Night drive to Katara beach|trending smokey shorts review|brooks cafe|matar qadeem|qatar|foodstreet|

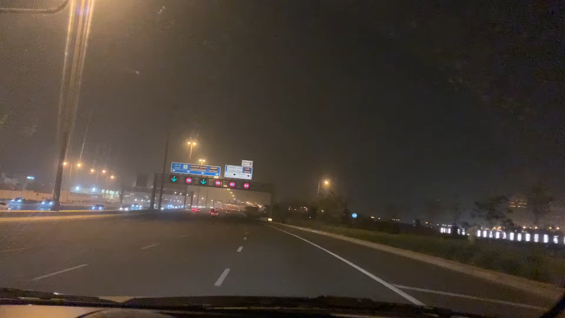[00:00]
ഹായ് അസ്സലാമു അലൈക്കും. ഇന്നത്തെ വീഡിയോ എന്ന് പറയുന്നത് ഒരു ട്രാവൽ വ്ളോഗിൻ്റെ വീഡിയോ ആണ്.
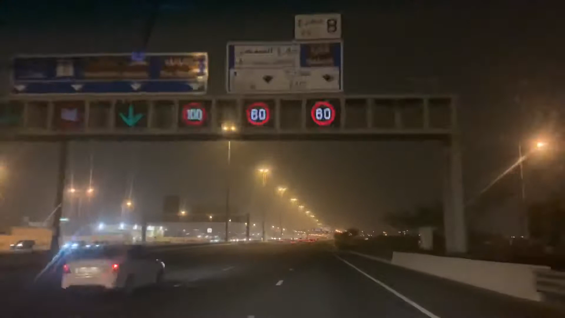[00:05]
ജസ്റ്റ് ഞങ്ങളൊരു നൈറ്റ് ഡ്രൈവ് ചെയ്ത് ഖത്തറ ബീച്ചിലേക്ക് പോയി. ഇവിടുന്നൊരു 30 മിനിറ്റ്സോളം ദൂരമുണ്ട് ഖത്തറയിലേക്ക്. ഇതിനു മുന്നേ ഞങ്ങളൊരു പ്രാവശ്യം പോയതാണ്.
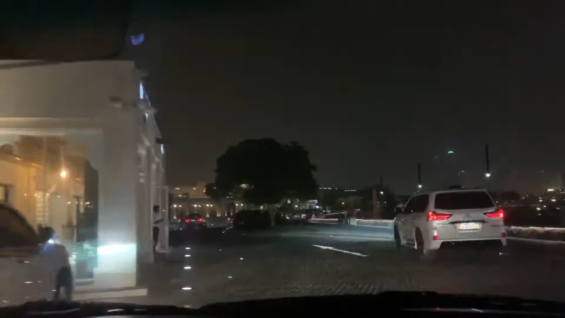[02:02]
ഇതിൻ്റെ ഉള്ളിൽ കൂടി ഒന്ന് ജസ്റ്റ് ഡ്രൈവ് ചെയ്തിട്ട് പോവുകയാണ്. ഞങ്ങൾ എന്തായാലും കയറാനൊന്നും കഴിയില്ല. എല്ലാം ക്ലോസായ സമയത്തായി പോയി വന്നത്.
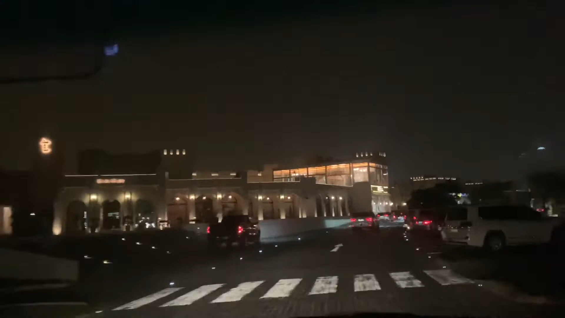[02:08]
അപ്പോൾ ജസ്റ്റ് ഓൾറെഡി നമ്മൾ കണ്ടതാണ്, ഉൾഭാഗത്തൊക്കെ നടന്ന് കണ്ടതാണ് ഏകദേശം ഇതിന് മുന്നേ വന്നതുകൊണ്ട്.
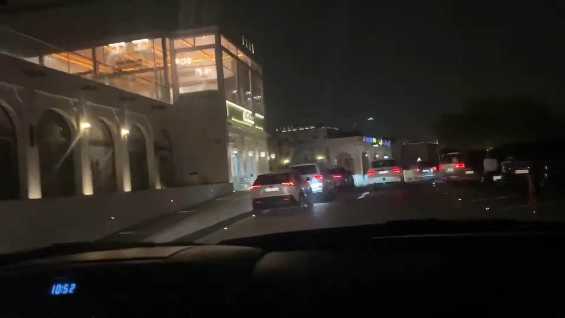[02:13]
അപ്പോൾ പിന്നെ പ്രത്യേകിച്ചൊന്നും കാണാനില്ല. അന്ന് വീഡിയോസൊന്നും അധികം ഞാൻ എടുത്തിട്ടില്ല.
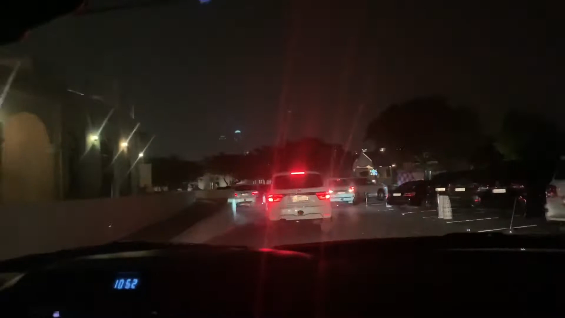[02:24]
അപ്പം ജസ്റ്റ് നമ്മൾ പോകുന്ന വഴിയിലുള്ള കുറച്ച് കാര്യങ്ങളൊക്കെയാണ് കാണിച്ചു തരുന്നത്.
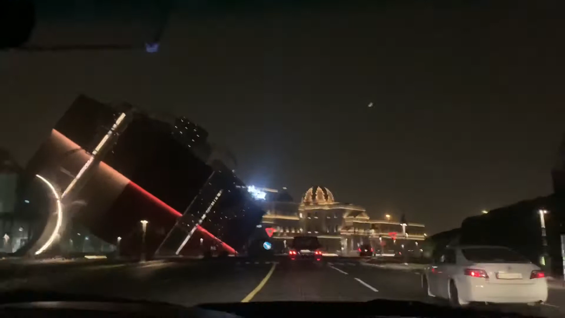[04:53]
അപ്പം കുറച്ച് കാഴ്ചകൾ നമുക്കിനി വണ്ടിയിലിരുന്ന് കാണാം.
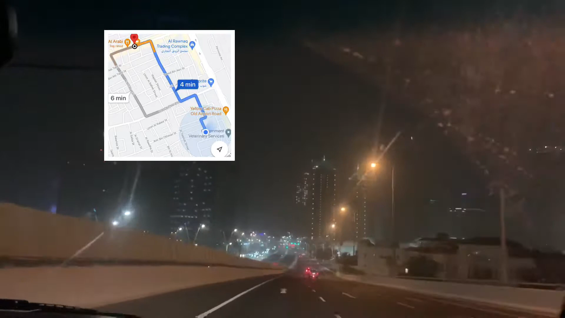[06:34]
ബ്രൂക്സ് കഫേ ഞങ്ങൾ അവിടുന്ന് ഏകദേശം ഒരു 6 മിനിറ്റ് അങ്ങനെയുള്ളത്. ഇത് മത്താർ കദീം എന്ന് പറയുന്ന സ്ഥലത്താണുള്ളത്.